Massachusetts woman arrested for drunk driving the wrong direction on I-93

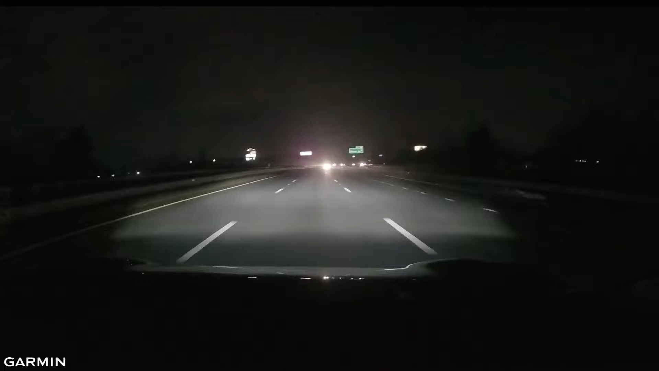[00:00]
Here at 5.30, a close call for a Groton man as a wrong-way driver speeds right past him on I-93. New Hampshire State Police arrested that driver, a woman from Lowell, before anyone got hurt, fortunately.